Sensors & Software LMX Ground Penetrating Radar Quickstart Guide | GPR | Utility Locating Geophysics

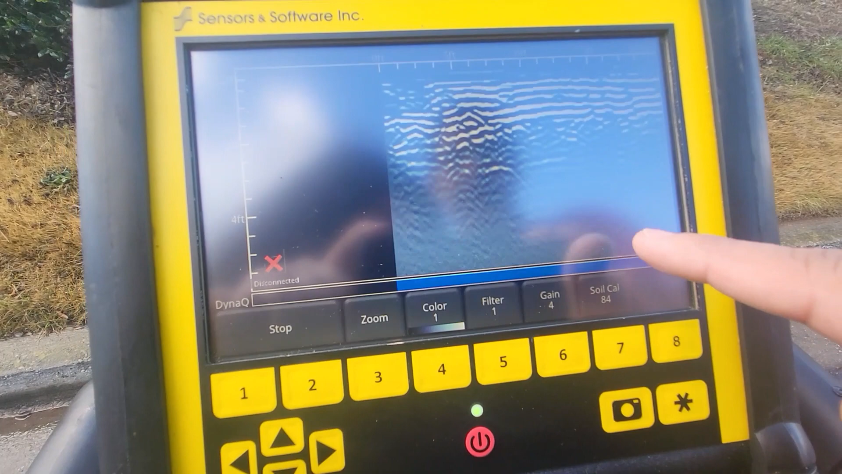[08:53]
towards the bottom right here all right so we can gain up if we want as
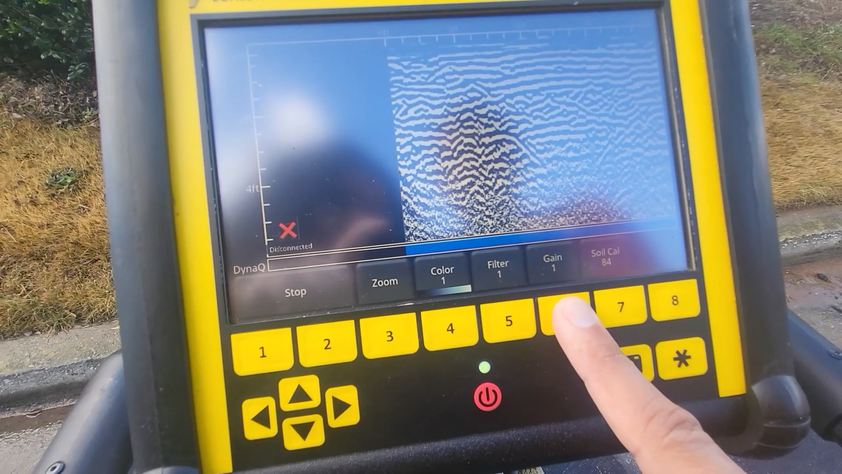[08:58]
well you know see what we see all right so that's pretty good now if i want to do a hyperbola fit on this i can just press soil calibration
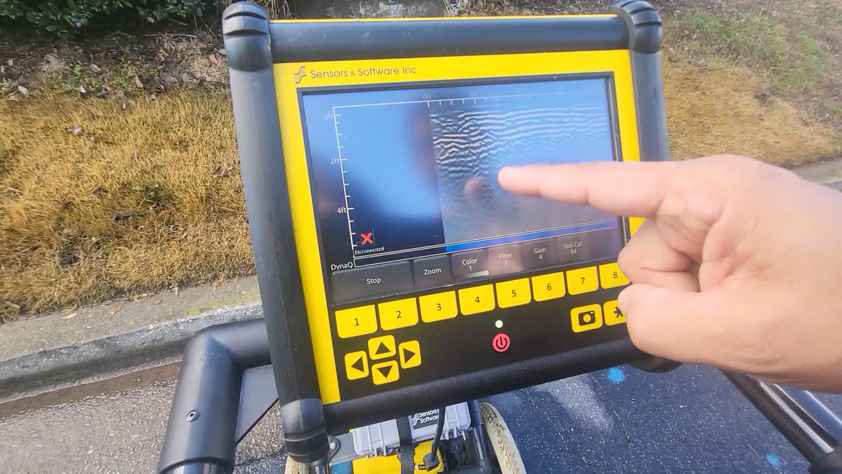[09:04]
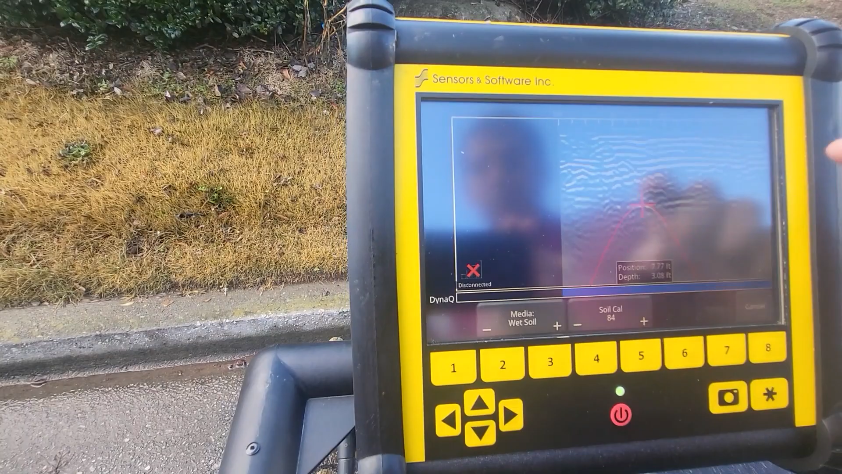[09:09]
and you can see i could just move it to where i want and now i can just either do a
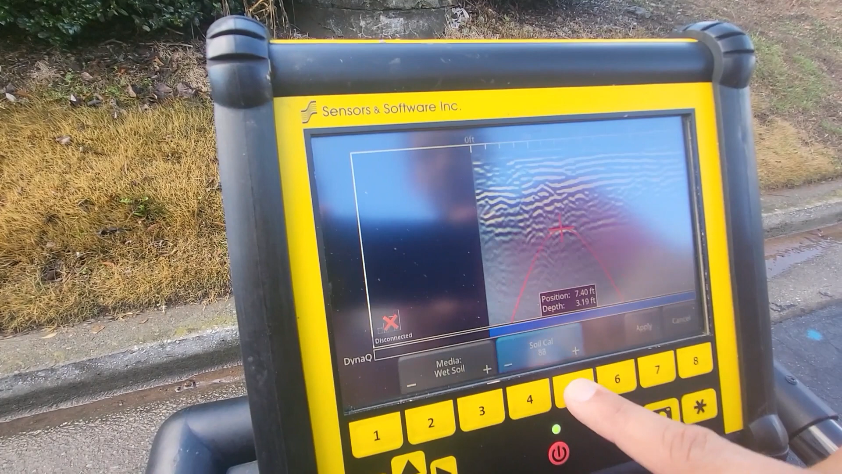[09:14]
micro adjustment using the soil cal up and down or i can do major adjustments
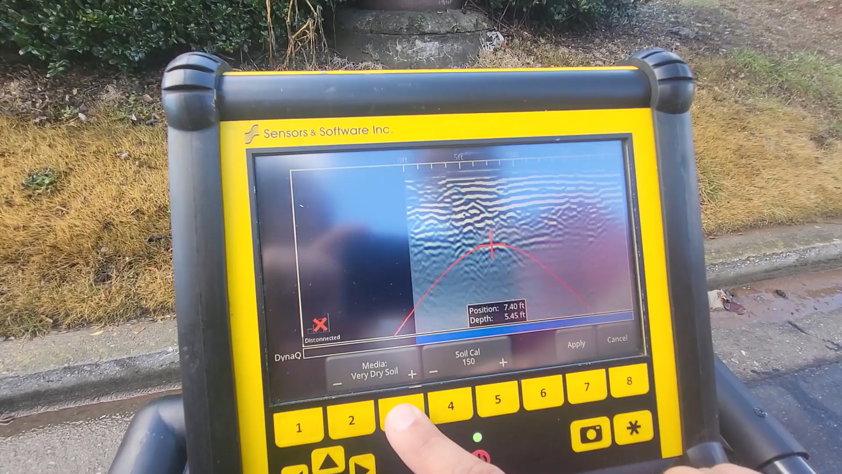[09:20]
using this media button okay right so that's too
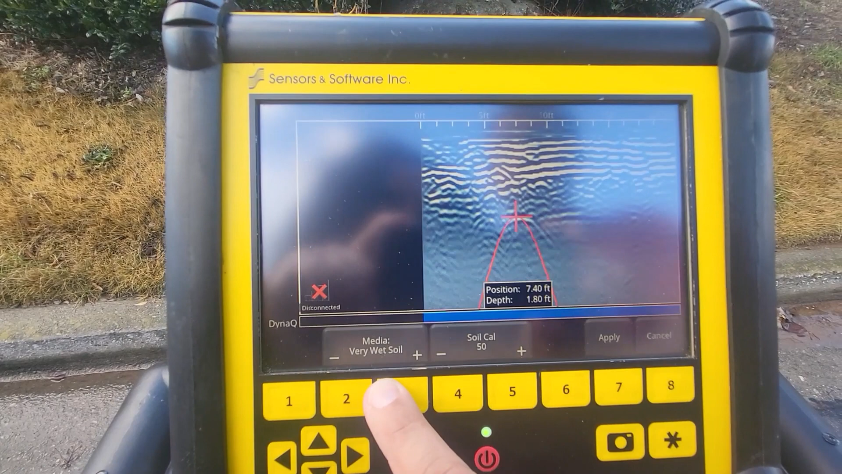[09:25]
narrow that's too wide and so that's you know pretty close and now i could just use micro adjustments uh to adjust it all right and if i kind of just move it a little bit and i can use these buttons as well uh to help move it
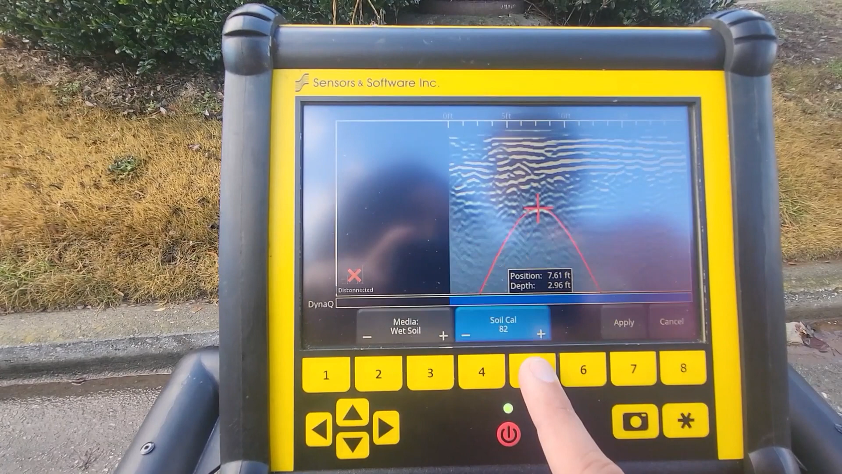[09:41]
so that looks pretty good all right and so if it's different than what we started at we press apply
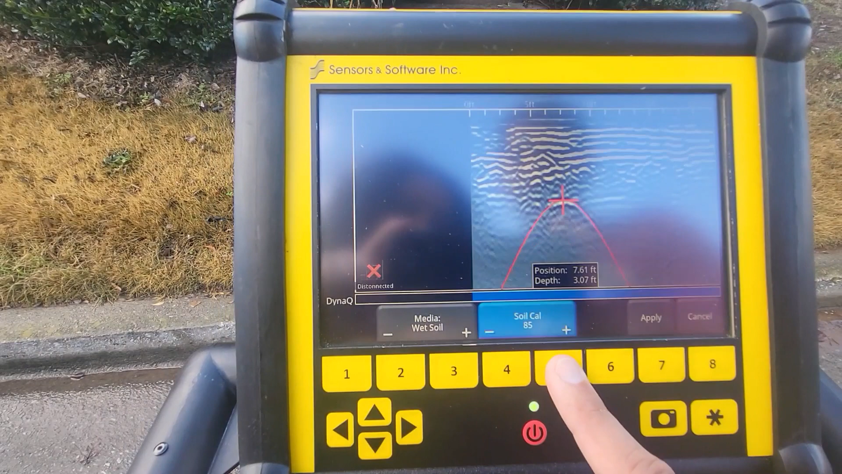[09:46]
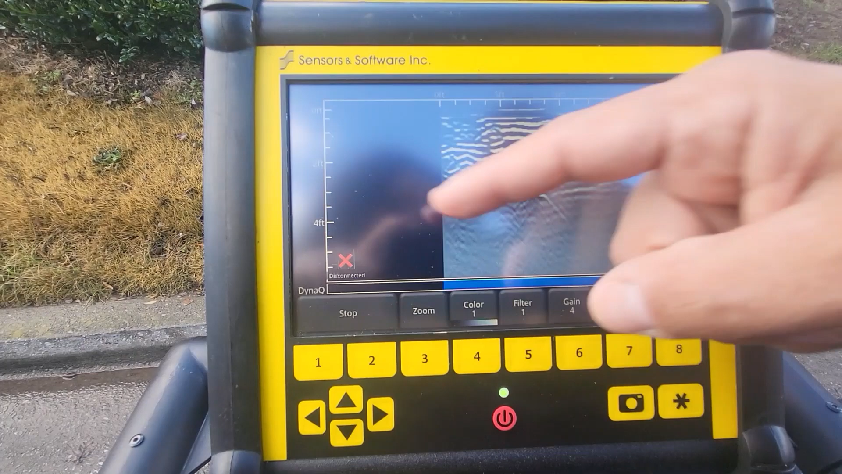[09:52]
and now it has adjusted our uh um set of values on the side for depth because now it's calibrated
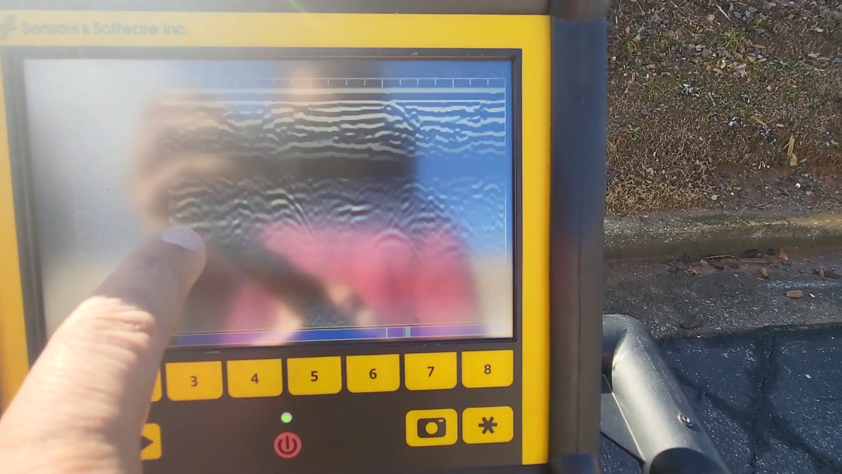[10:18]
right we have a gas line over here it's the bottom of the pavement you have a little trench
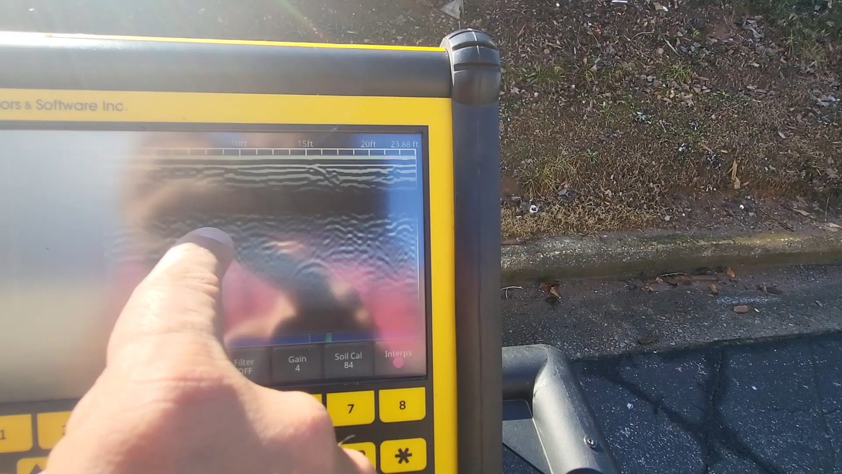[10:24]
disturbance you have a gas line here and then you've got a power line right down here and